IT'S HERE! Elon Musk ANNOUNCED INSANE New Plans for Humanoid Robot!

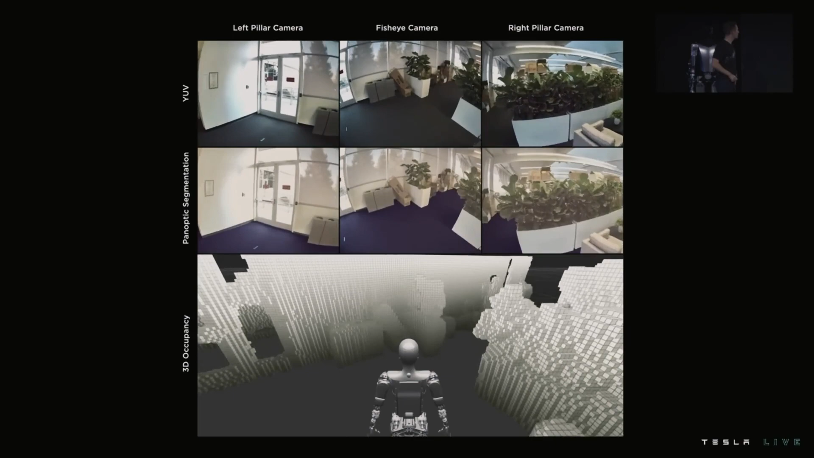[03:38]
But the real beauty of the TeslaBot lies in its advanced sensors and cameras,